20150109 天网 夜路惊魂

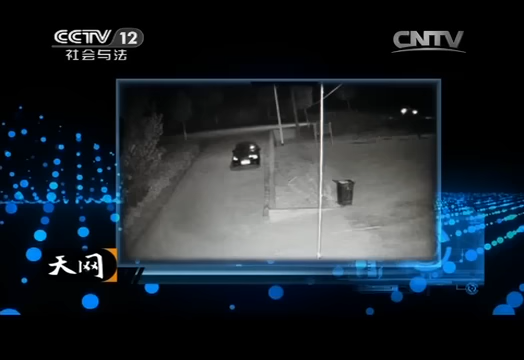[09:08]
从两人鬼鬼祟祟祟的动作中可以看出他们在寻找理想的藏匿地点